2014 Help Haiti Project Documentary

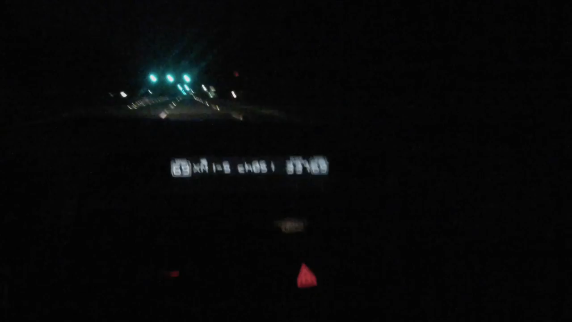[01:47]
So 3.37 AM. Monday morning, heading to pick up Nicole Golden into Pratt Reed's house to embark on this journey.
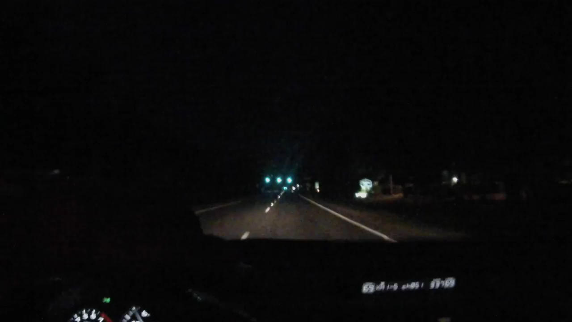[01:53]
As you can see, green lights, paved roads, gas stations, establishments, businesses. I could say we're pretty damn spoiled here. And I know it's going to be a complete culture shock and root of waking for all of us. But this is an experience that's going to change us for a life.